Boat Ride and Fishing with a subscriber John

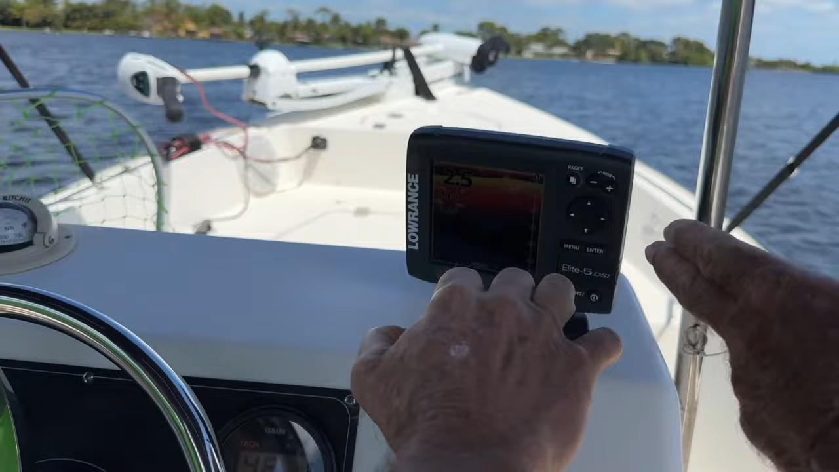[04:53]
See, it's indicating we're only a couple of feet deep.